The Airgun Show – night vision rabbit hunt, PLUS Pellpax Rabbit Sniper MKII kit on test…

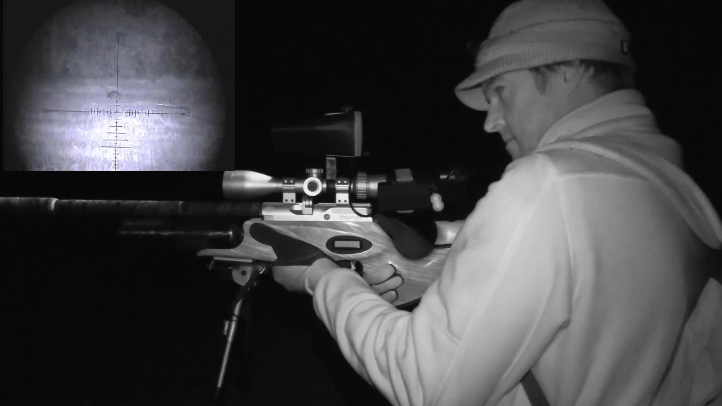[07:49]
the meat. It's too far away to go for the shot now, so it's going to have to try and stalk in a bit closer. Closing in like this is always much easier when there's a bit of a breeze blowing, as the sound of the wind in the trees helps to disguise any clicks and rattles from your gear.
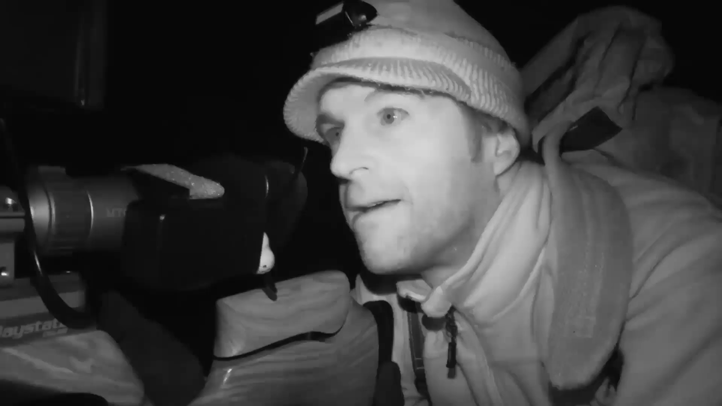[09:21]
and there's another one that actually moved back a little bit from where I'd initially spotted it into some slightly longer cover but it was sat bolt upright offering me a very nice clear shot probably about the same range as the first one maybe a little bit closer but again pretty straightforward shot let's go and get it
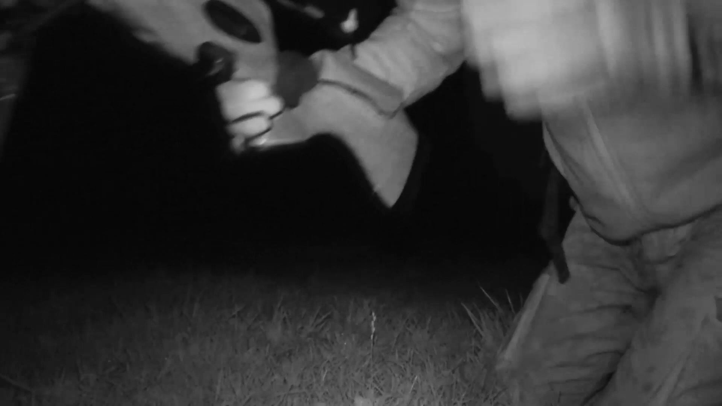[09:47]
that's another really cleanly headshot rabbit there now you see I'm just squeezing them down and this one's actually empty but I just give them a squeeze down the belly just to make sure
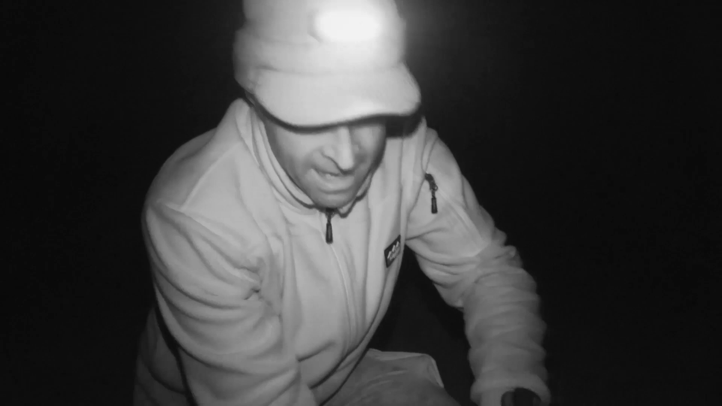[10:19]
that the bladder's empty so the urine doesn't tempt doesn't taint the meat
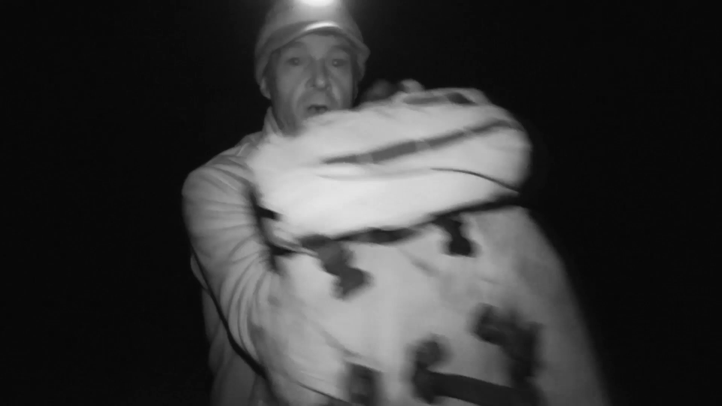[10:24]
and my intention is that I'll do one paunching session at the end of the night so do all the rabbits in one go leave the guts
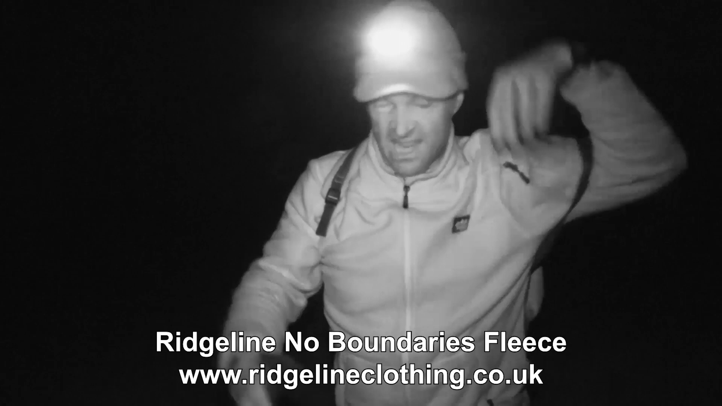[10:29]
out in the field the badgers and foxes will clear it up by the morning now I don't know if this has been picked up on the order but there are owls going absolutely crazy here tonight and I wouldn't be at all surprised if that's putting the rabbits a bit on edge
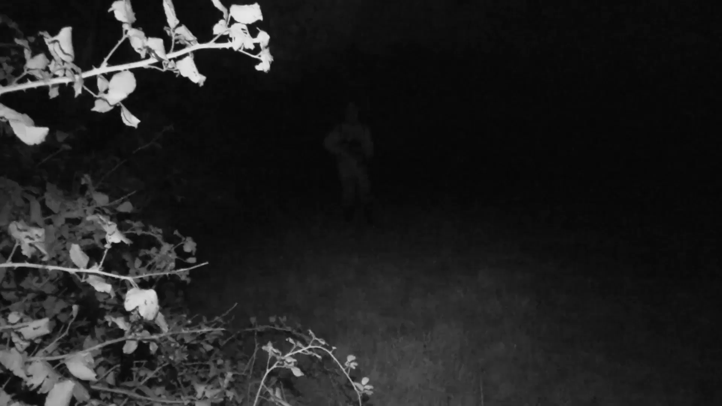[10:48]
owls or no owls I'm determined to put more bunnies in the bag and I won't be giving up for a while
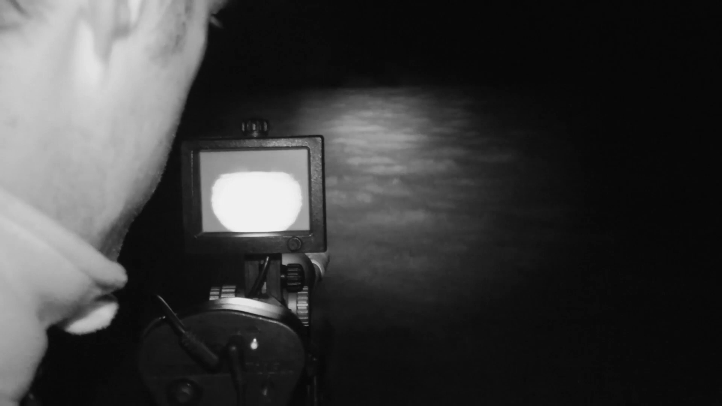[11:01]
it's not difficult to spot rabbits with this setup so it doesn't take very long to sweep the fields there's nothing this time so it's on to the next one so so
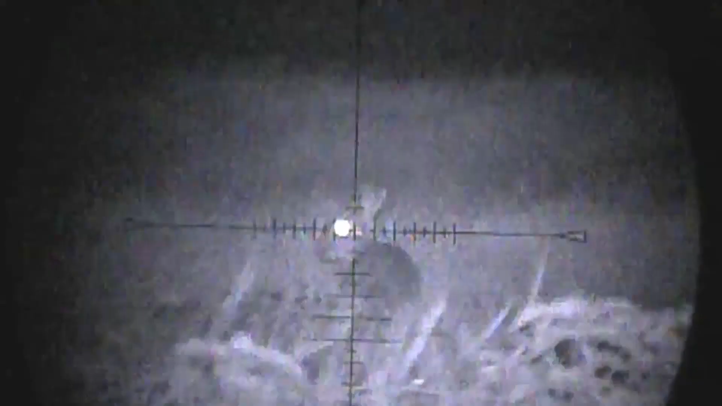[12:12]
what a lovely clean kill that one was a bit further away probably about 50 meters now I was moaning earlier about it being so still tonight but it does help when you need to take a longer shot like that one it just needed a little bit of hold over and it absolutely poleaxed it that rabbit did not know what had hit it so
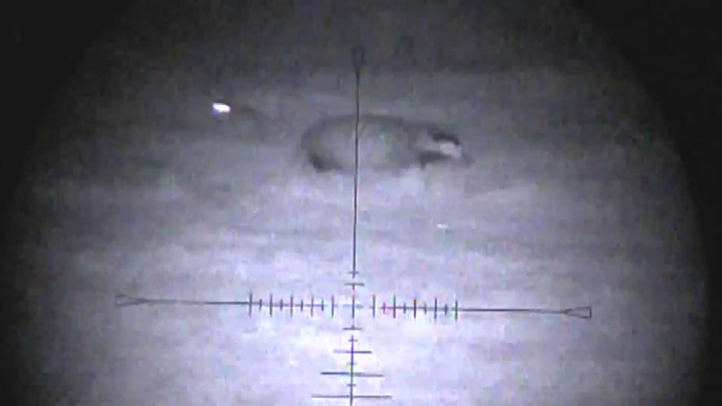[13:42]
Well it's not what we're after but that badger did trundle past a distant rabbit that didn't seem to be too bothered so I'm just going to have another look and we'll try and stalk it and get a shot at it.